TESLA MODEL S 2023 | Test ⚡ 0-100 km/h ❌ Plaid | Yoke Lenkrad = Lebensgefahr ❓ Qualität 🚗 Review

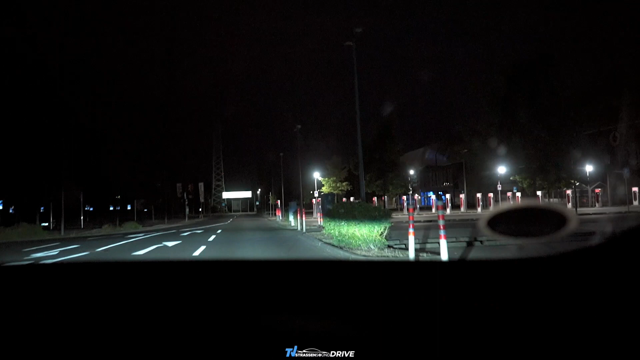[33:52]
Und hier ist kein Mensch, der hier lädt. Hier haben wir noch einen anderen Hersteller.